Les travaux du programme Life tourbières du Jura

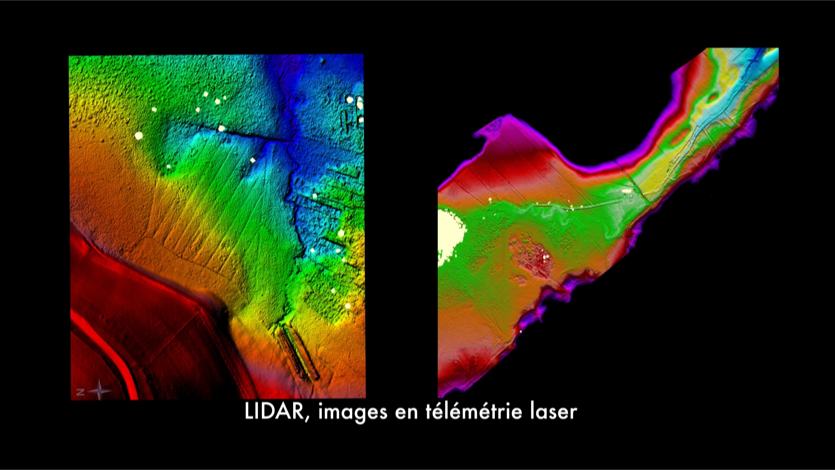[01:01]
La précision obtenue est de l'ordre de 10 cm.
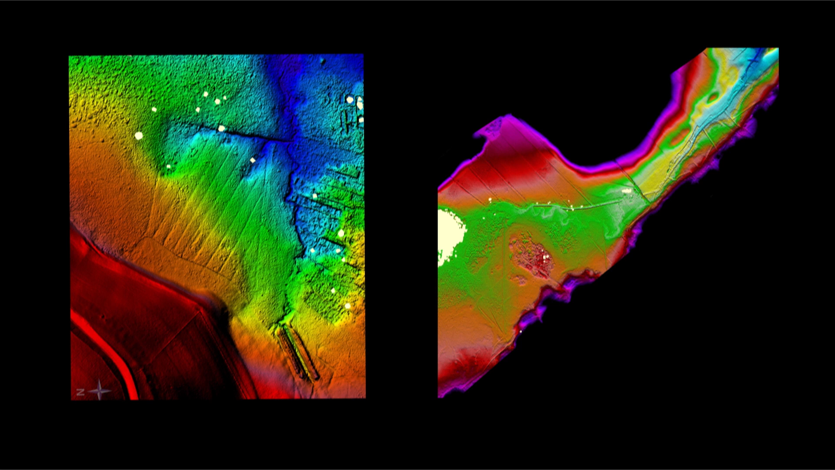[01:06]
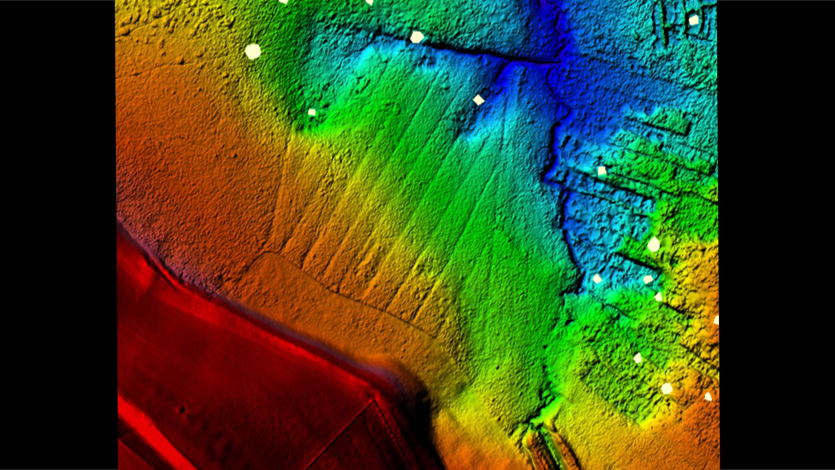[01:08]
Un traitement informatique en couleur fait ensuite apparaître les moindres détails du relief d'un espace donné,
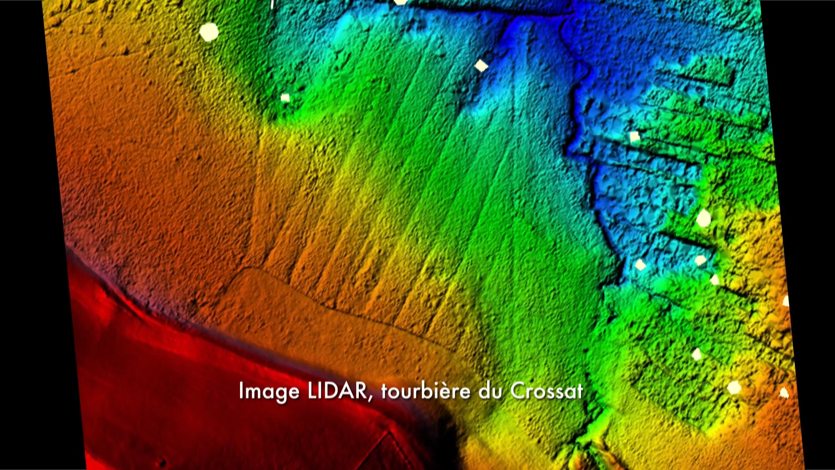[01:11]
comme ces anciens fossés de drainage.
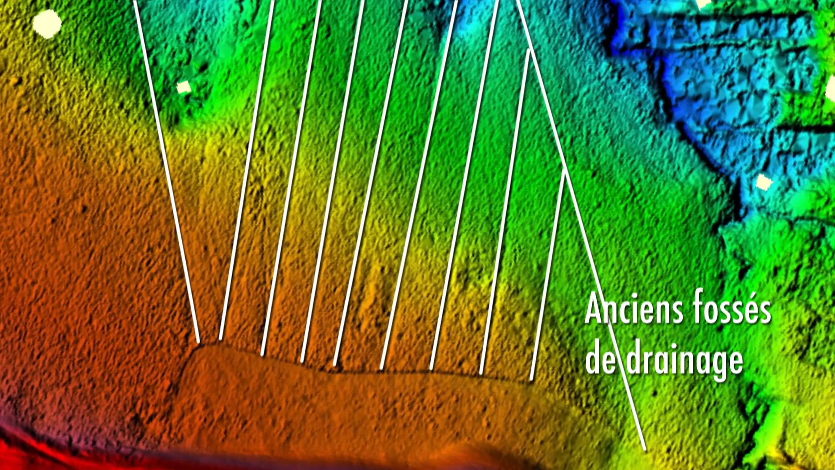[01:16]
Sur le terrain, ces informations permettent un travail de génie écologique extrêmement précis et très efficace, respectant au mieux le milieu.
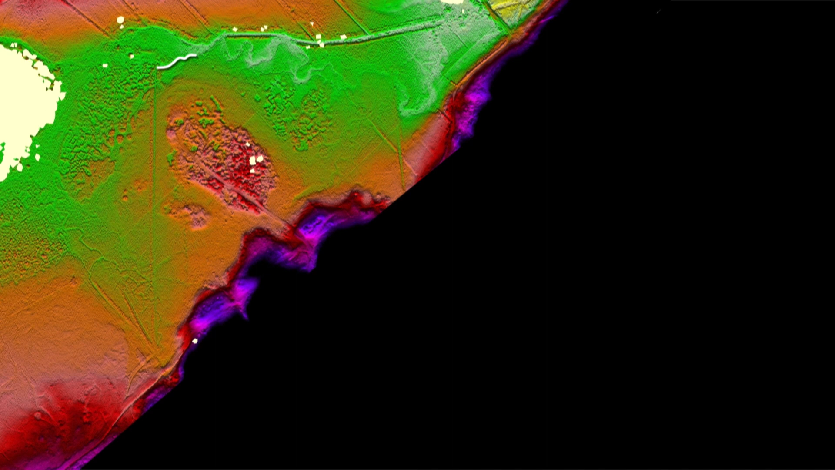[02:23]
A l'origine, le ruisseau du Galaveau, issu du lac des Rouges-Truites, méandrait dans la tourbière.
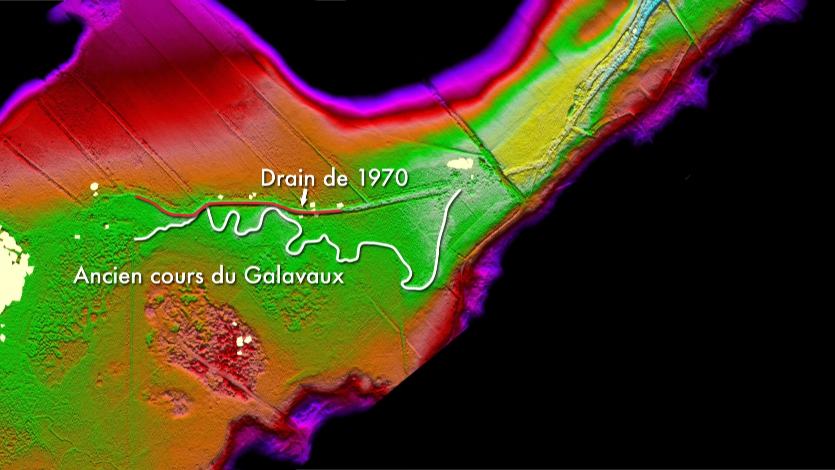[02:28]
Dans les années 1970, une rectification a été réalisée,
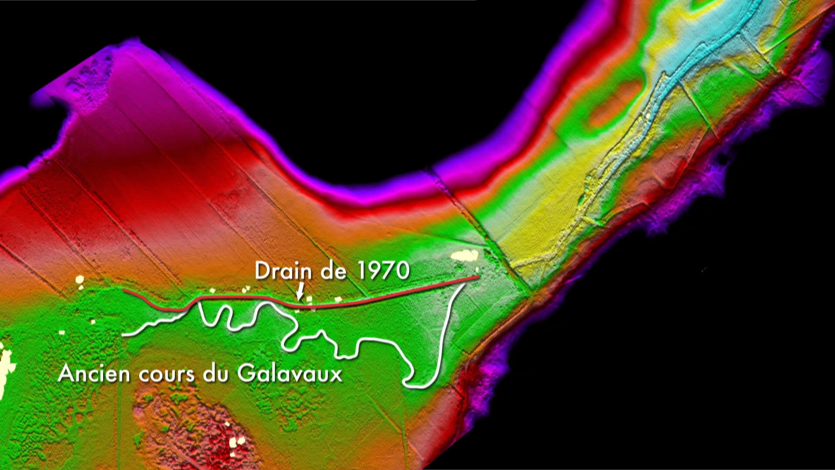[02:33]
entraînant une forte détérioration du cours d'eau et de la tourbière attenante.